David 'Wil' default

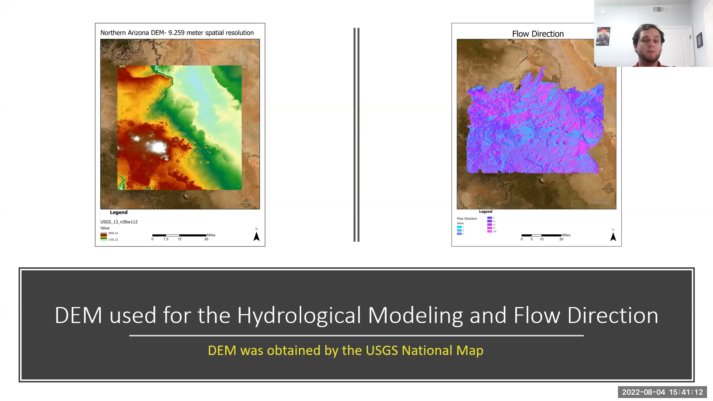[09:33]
So that's what inspired me to do hydrological modeling, which would lead to the flow direction being calculated. But one thing about this data is it was acquired by the United States Geologic Survey's National Map. So, thank you.